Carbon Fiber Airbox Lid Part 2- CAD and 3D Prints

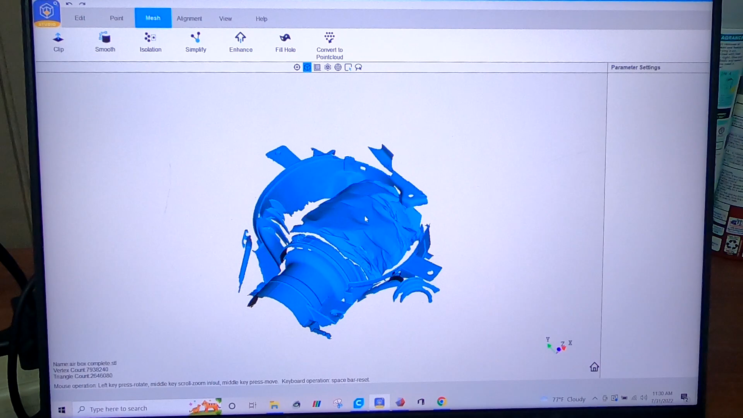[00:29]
All right so if you watched video one this image should be familiar and this is the scan of the airbox.
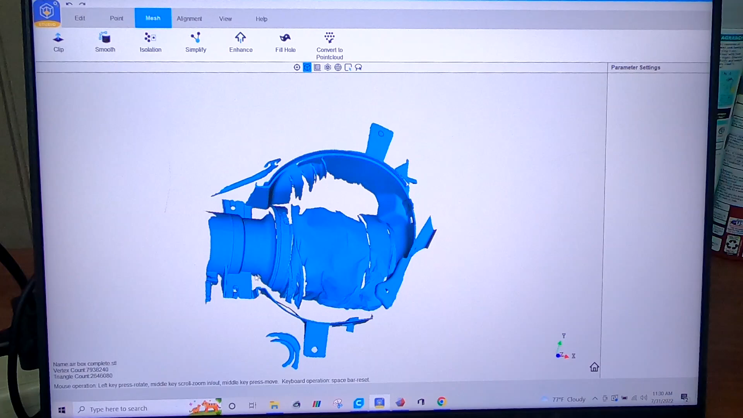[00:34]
Under here was the air filter you know and our mounting points.